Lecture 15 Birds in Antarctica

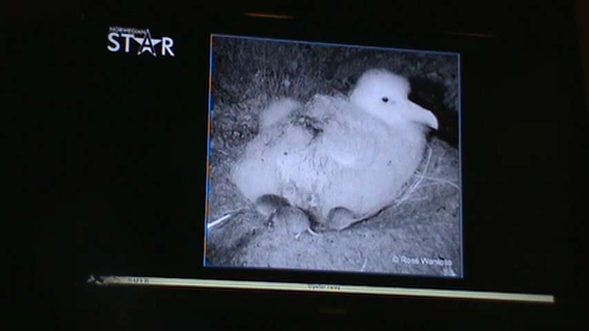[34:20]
endangered species of albatross the tristan albatross there's only a few hundred pairs of them left in the world and the behavior of these chicks as with most albatrosses
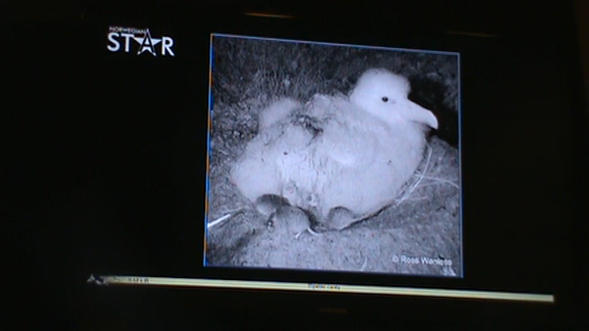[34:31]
is they just sit on their nest waiting for mom and dad to come back with food and you know you get something annoying like a mouse you're going to snap at it but you know if you get a few mice you're not going to be getting all of them so this is a real concern and there's a project underway to try to eradicate the mice from this island